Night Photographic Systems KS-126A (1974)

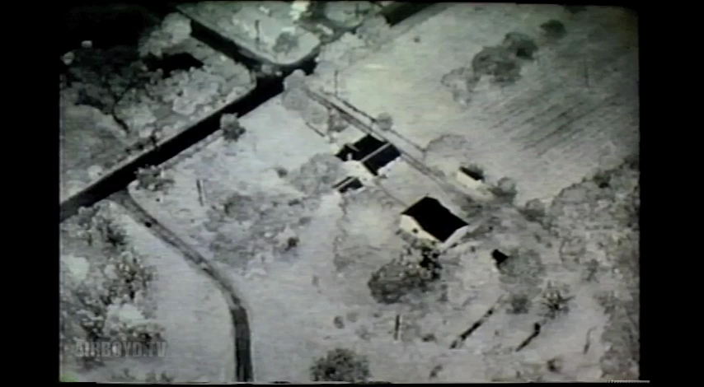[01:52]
Samples taken from several missions reveal that photographs taken at night with infrared illumination were of comparable quality to reconnaissance photographs taken in daylight.